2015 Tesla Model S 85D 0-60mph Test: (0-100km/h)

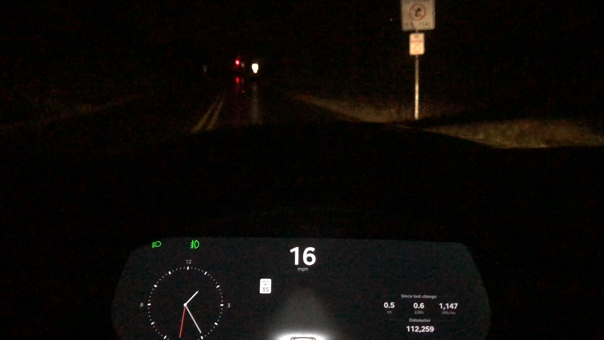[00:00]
All right, this could be a 0-60 in a Tesla Model S 85D.
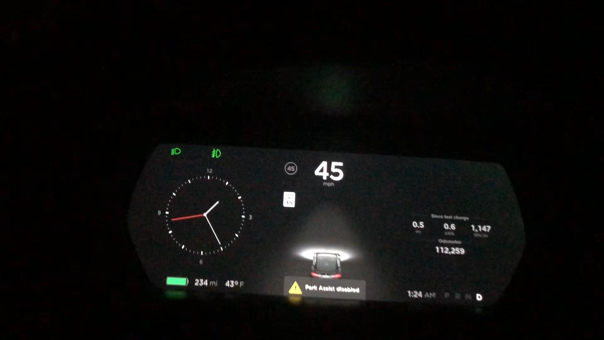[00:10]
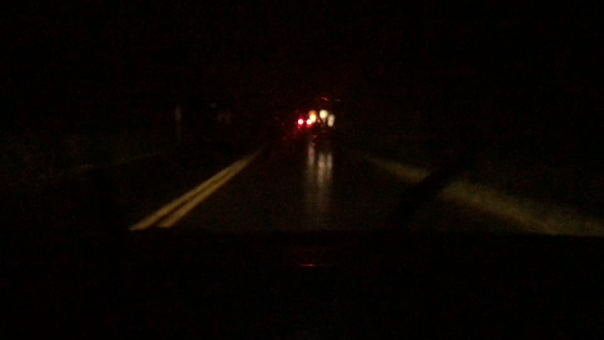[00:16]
And there is a bit of rain on the ground, so traction just barely hooked up.